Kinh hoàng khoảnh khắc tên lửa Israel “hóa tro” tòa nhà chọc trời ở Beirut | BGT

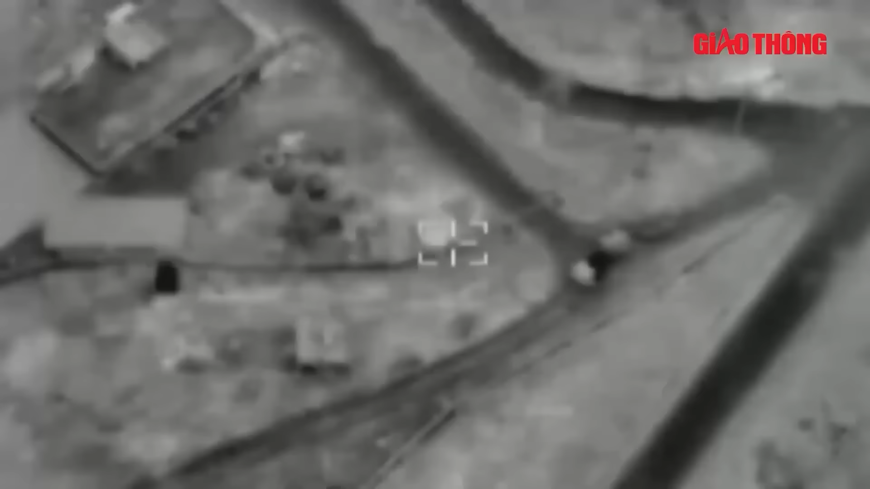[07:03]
Ở trường ngược lại, không quân Israel mời nhiều đợt oanh tạc dữ dội vào các mục tiêu Heppola ở cả thung lũng Beka,